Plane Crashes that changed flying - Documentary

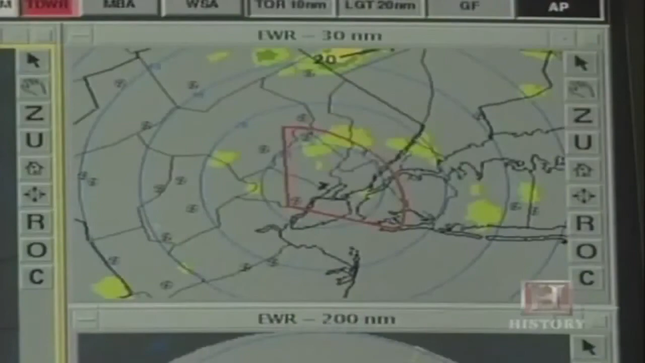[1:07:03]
Today, through their familiar green, yellow, and red display, they show pilots the safest path through a tumultuous sky.